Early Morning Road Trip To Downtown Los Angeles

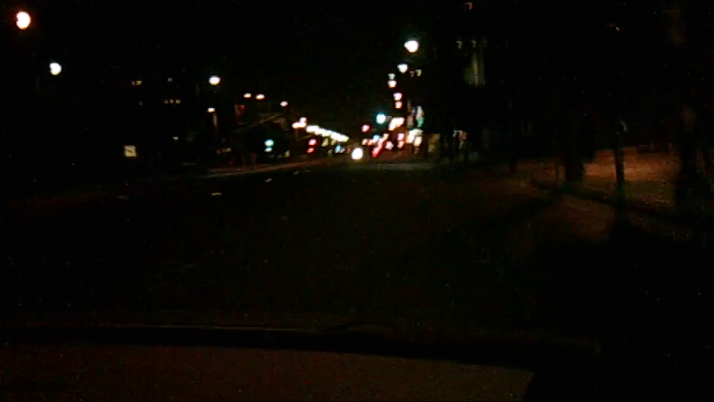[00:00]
Well now that we lost First Street we're on Alameda Street so we're right next to Union Station. You can go down Alameda too. Alameda will take you there. Wow $4.99 for SuperDuper over here. There's Alvera Street over here. And to the left is Union Station.